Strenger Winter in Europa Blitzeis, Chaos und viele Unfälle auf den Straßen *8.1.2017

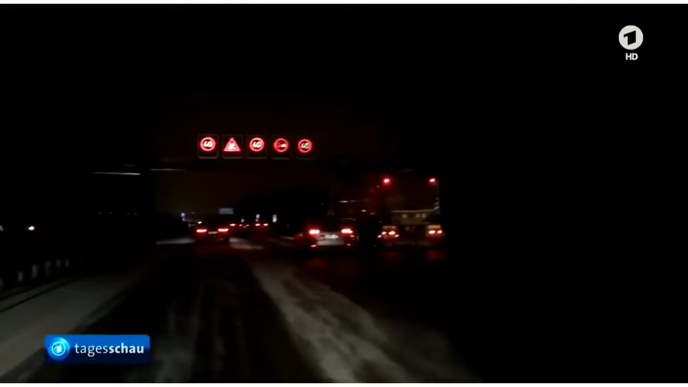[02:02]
40 kmh, auf der A2 ging es nur ganz langsam voran, nachdem es zu zahlreichen Unfällen gekommen war.